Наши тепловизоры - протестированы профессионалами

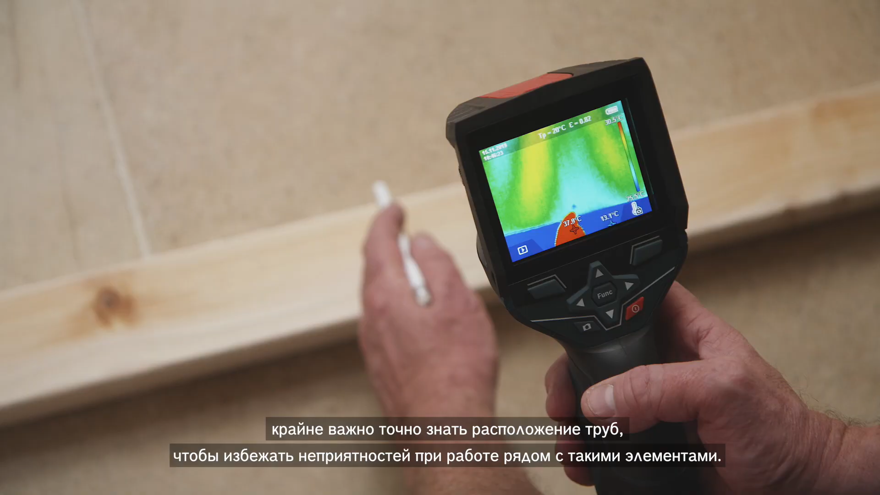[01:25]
to avoid the disaster of going through one of those pipes.